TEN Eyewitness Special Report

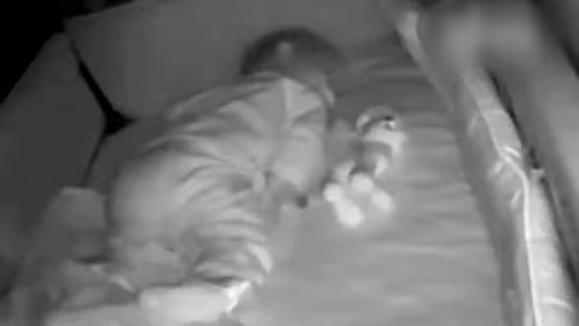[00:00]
While Mum and Dad sleep, a stranger is watching. And you'd never know.
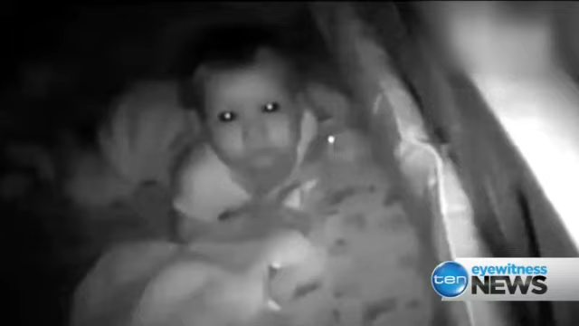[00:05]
A 10 Eyewitness News special report tonight.